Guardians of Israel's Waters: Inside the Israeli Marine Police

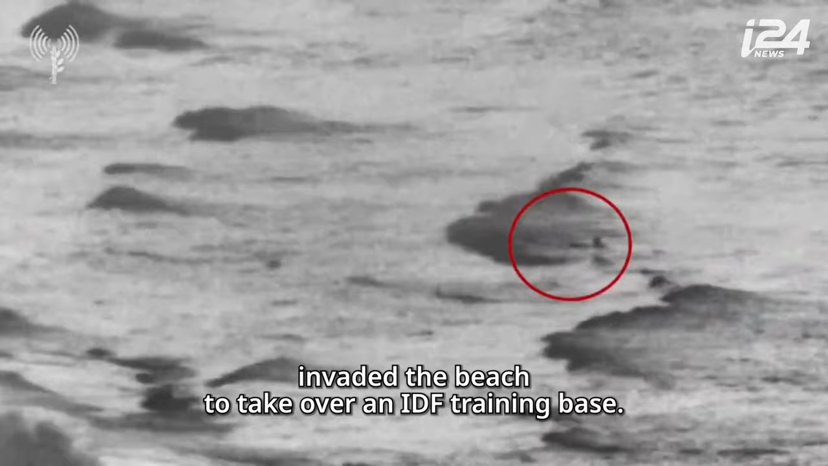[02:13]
Suddenly, a group of Hamas terrorists on boats invaded the beach to take over an IDF training base. At first, no one realized they were in fact terrorists.